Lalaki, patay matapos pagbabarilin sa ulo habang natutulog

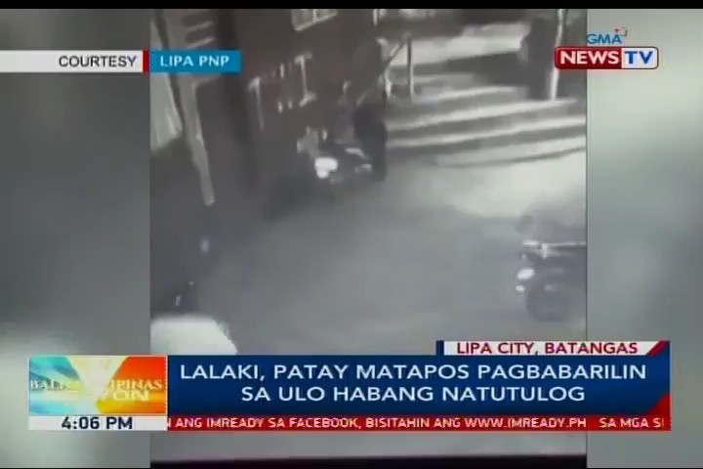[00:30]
Sa isang kuhan ng CCTV, may namataang lalaking naglalakad patungo sa lugar ng krimen ilang oras bago binaril si Gonzales. Itinuturing siya ngayong pangunahing sospek.